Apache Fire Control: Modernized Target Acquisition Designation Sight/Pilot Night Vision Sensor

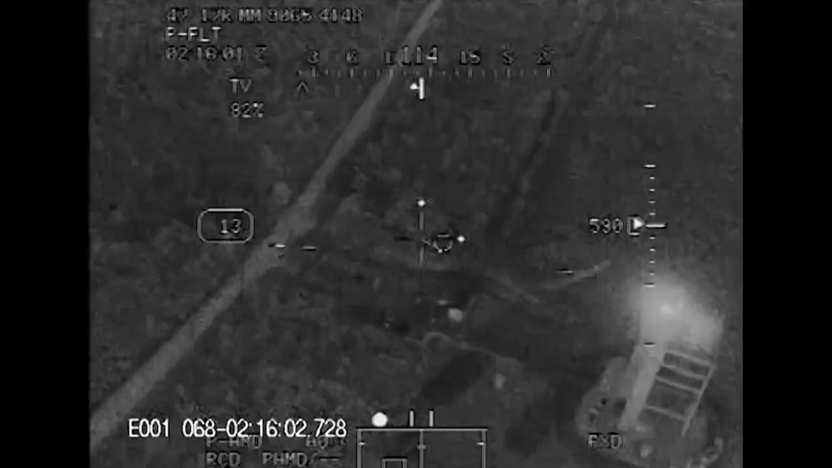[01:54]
The image can be displayed in either standalone mode or in a FLIR blending mode,
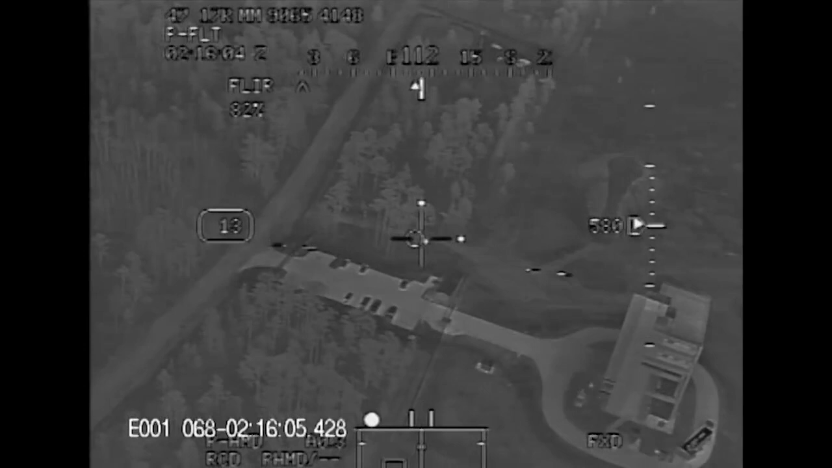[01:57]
combining the two images into one.
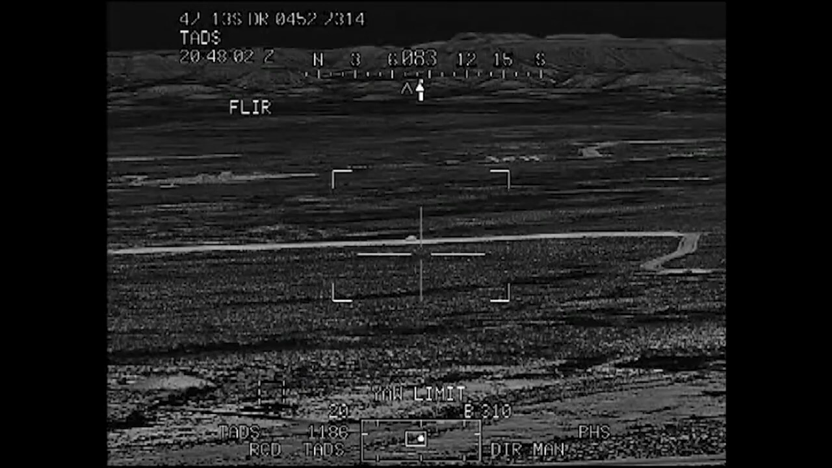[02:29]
The M-NSA has three increasingly magnified optical fields of view and an additional electronic zoom,
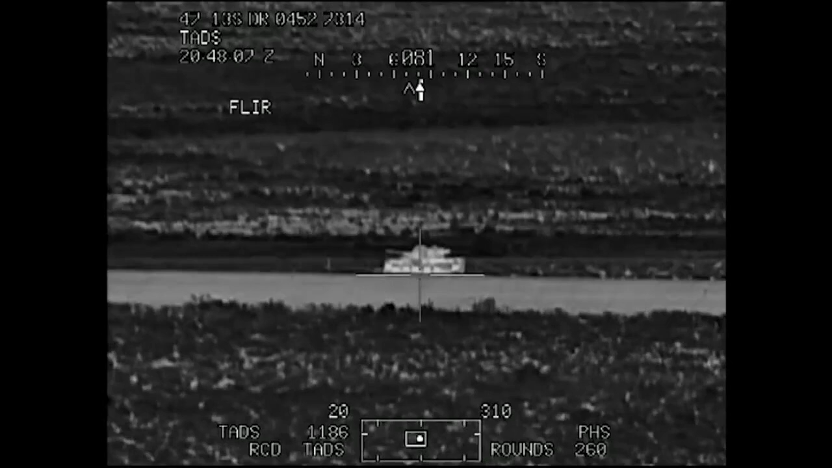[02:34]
which allows pilots to detect, recognize, and identify targets at long ranges.
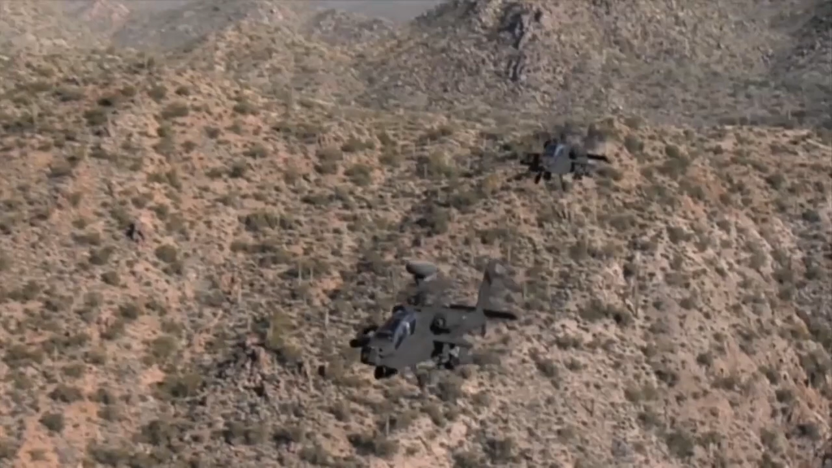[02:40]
It also has a wide field of view, giving the pilot a secondary pilotage system if necessary.
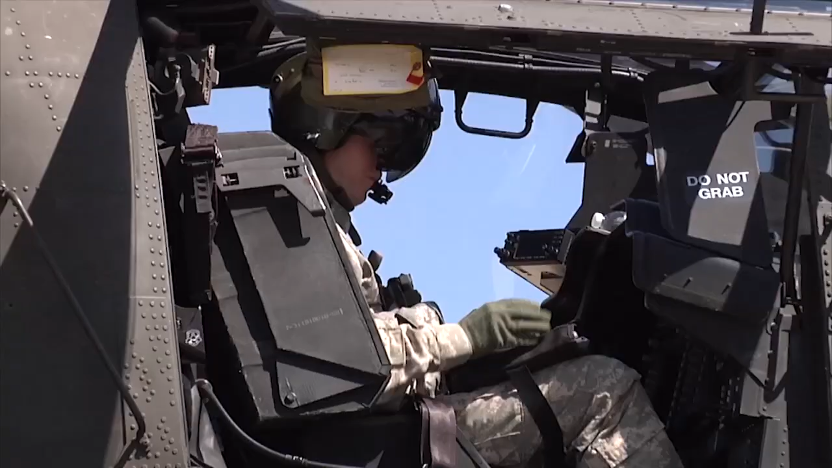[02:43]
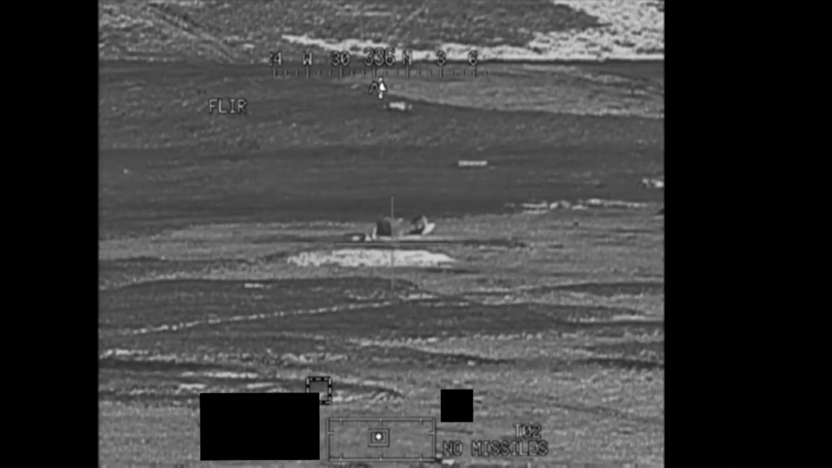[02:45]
The M-NSA allows pilots to effectively engage targets at night and in poor visibility,
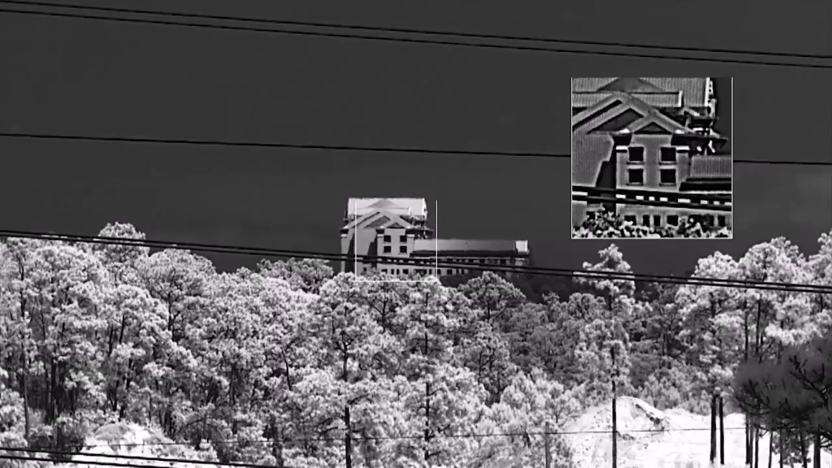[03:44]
XR enables a larger magnification and clearer view of targets with the addition of image enhancement algorithms.
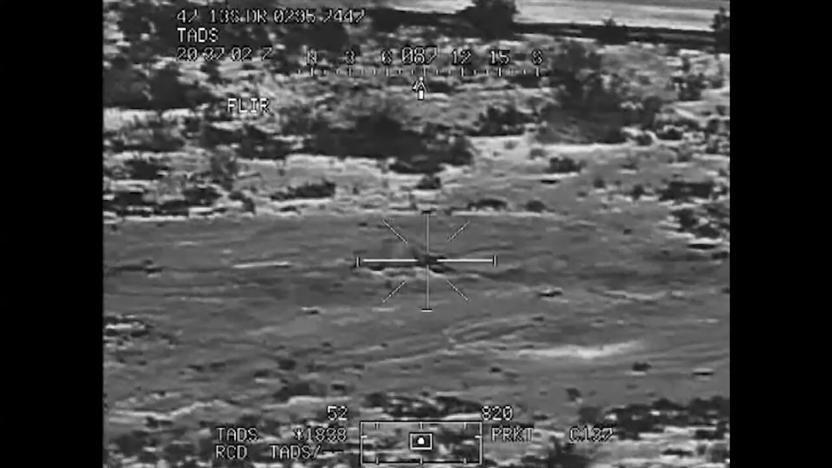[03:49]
This enables longer standoff ranges for safety while optimizing on-station mission operations.